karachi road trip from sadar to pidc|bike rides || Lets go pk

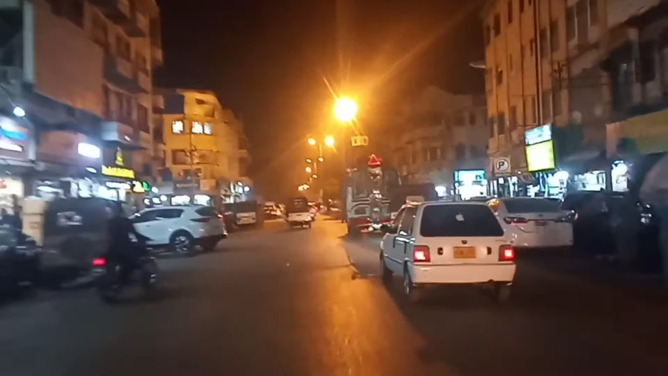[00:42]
from Banser Road So we are going back to Banser Road Oh,
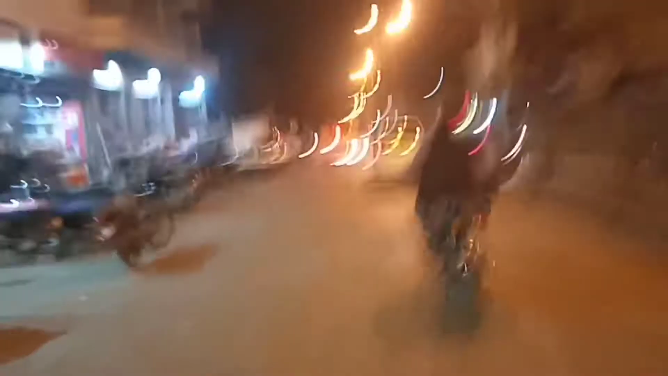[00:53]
Banser Road First we are going to BIDC
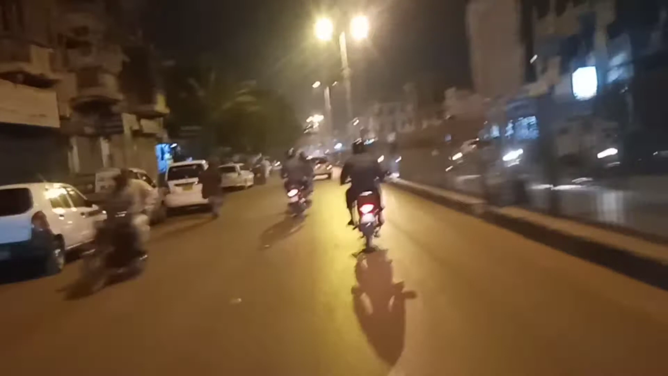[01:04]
We have one parking, so it looks like a parking lot
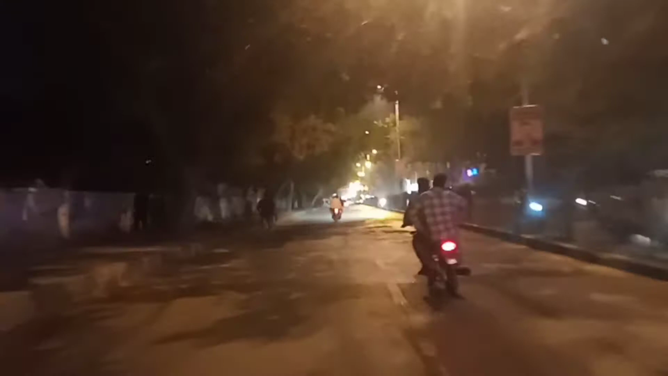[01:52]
We are arrive at the moment, the direction of the parking lot is far away We have a look at the bus route You can see the bus route We'll
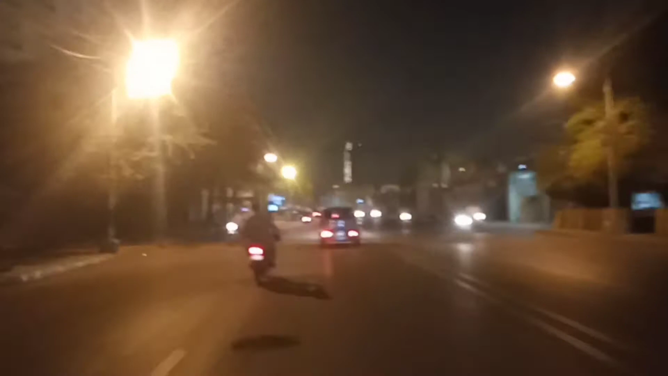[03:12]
Now we are going to which place we are going to? This is our Dhania Art. It's a place. The route is going to the right side of the road
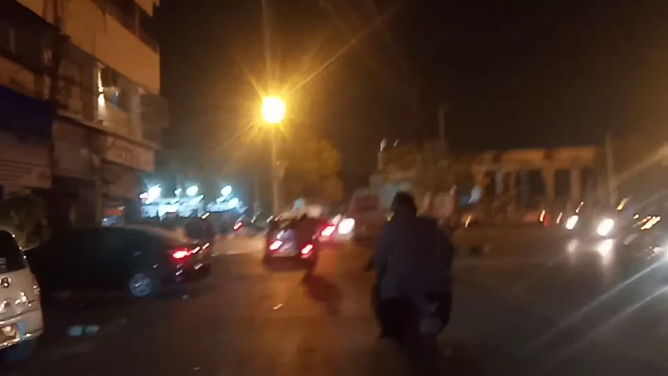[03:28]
Look, this road is going to the right side
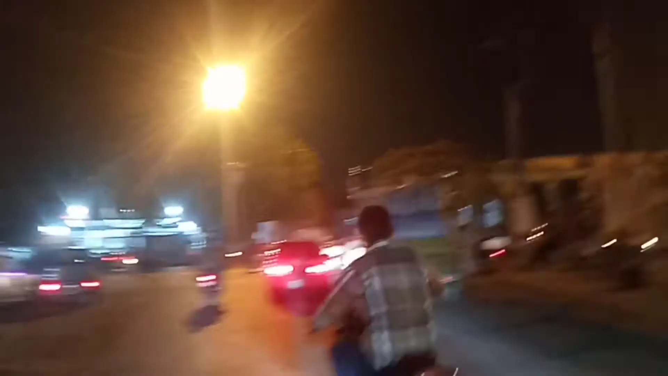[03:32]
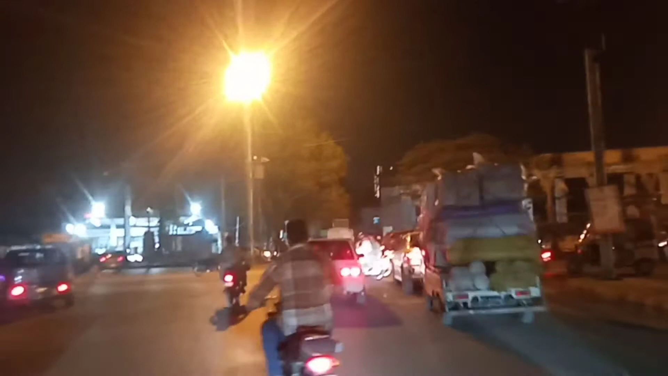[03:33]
We are going to the right side We are going to the right side We are going to the right side
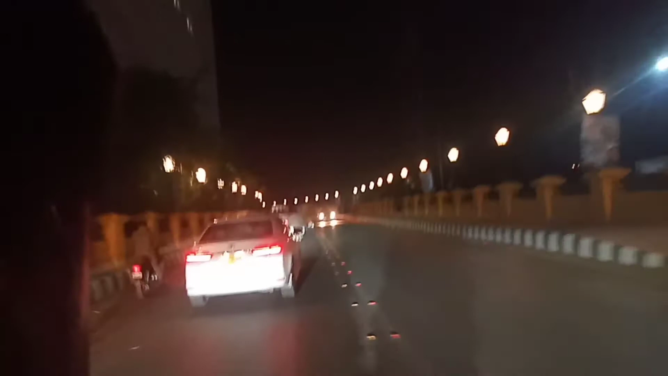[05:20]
People are walking around the night. It's a bit of a storm.
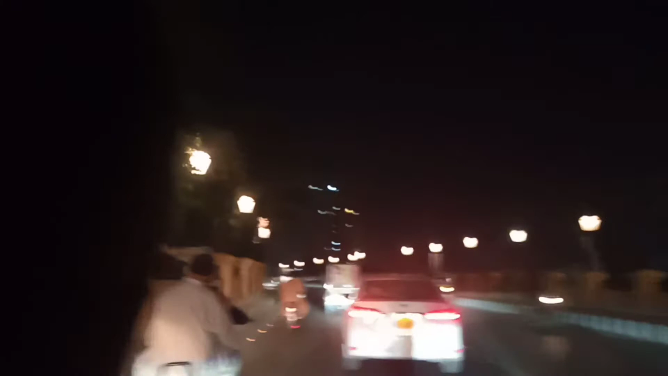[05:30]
This is not a storm. It's about 8.30am.
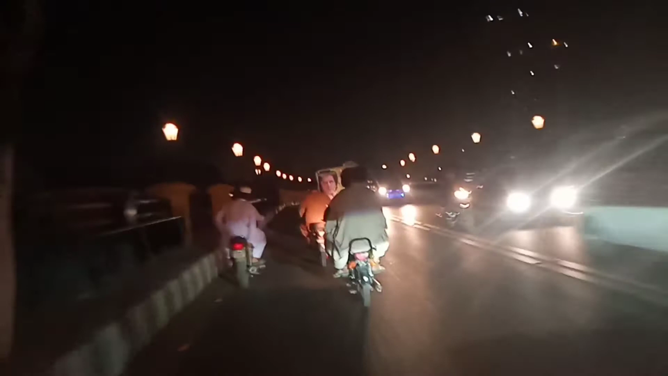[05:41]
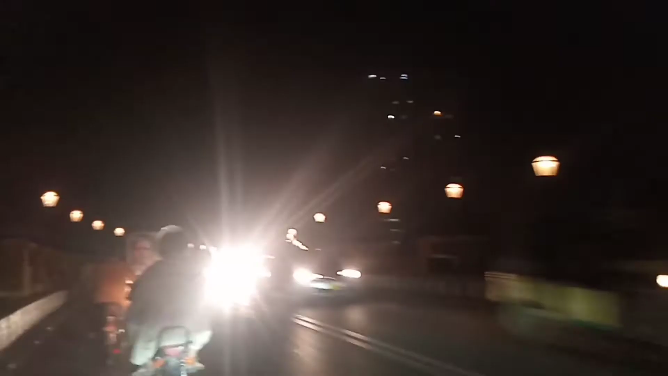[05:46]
People are walking around the night. This is the river from the river the river
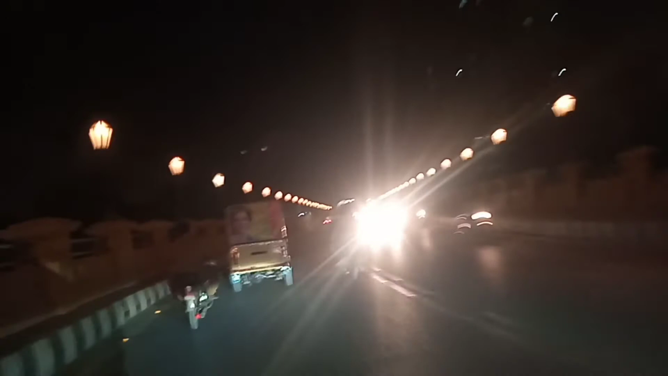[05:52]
is getting closer to the left and this is now we are getting closer from Sultanabad we will be heading over this so we will see now in front of the river
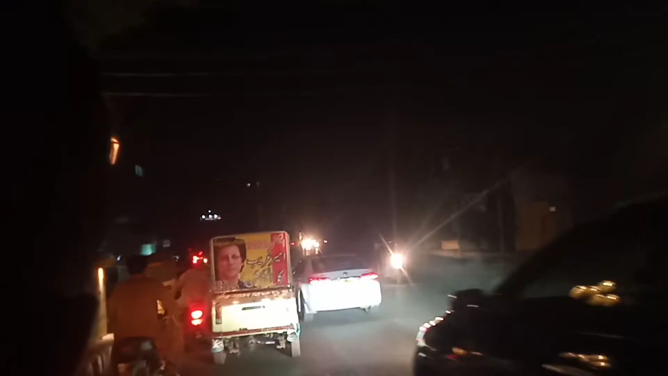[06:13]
Here is the taste of the river This is the taste of the river